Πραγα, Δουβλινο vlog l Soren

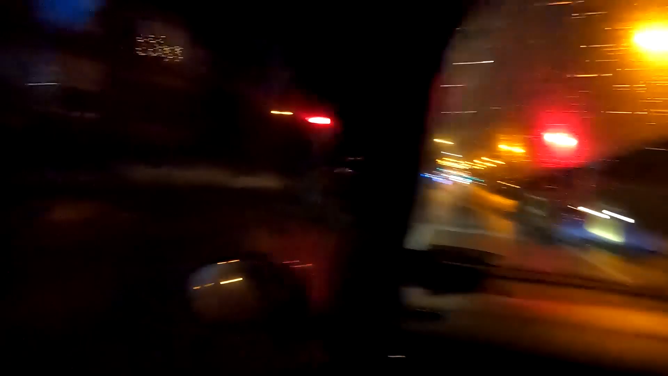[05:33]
Θα σκοτώσουμε. Δεξιά, ε. Πρόσχε, κόκκινο. Πράσινο για δεξιά. Δεξιά, πάμε.
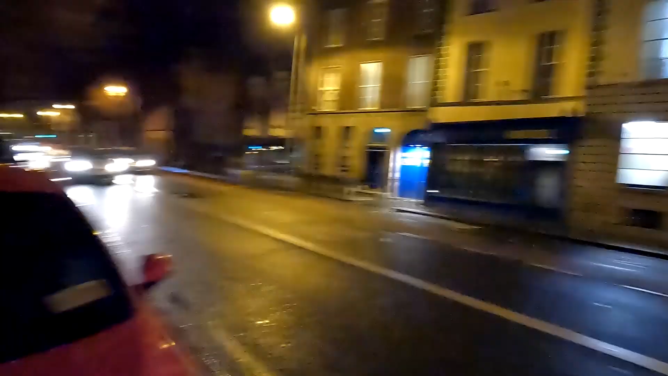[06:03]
Εδώ έχει ένα hostel, εμείς θα πάμε πιο πίσω. Κάπου εκεί μέσα δεξιά είναι το hostel.